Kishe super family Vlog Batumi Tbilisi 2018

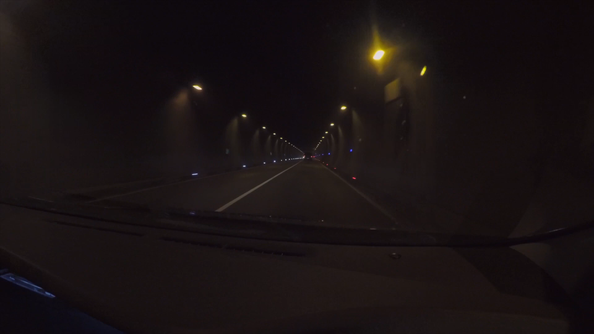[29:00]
Мы сейчас, дорогой турист, едем в одной из такой туннелей. Очень длинный, да? Такой длинный туннель. Точно я даже не знаю, когда он заканчивается.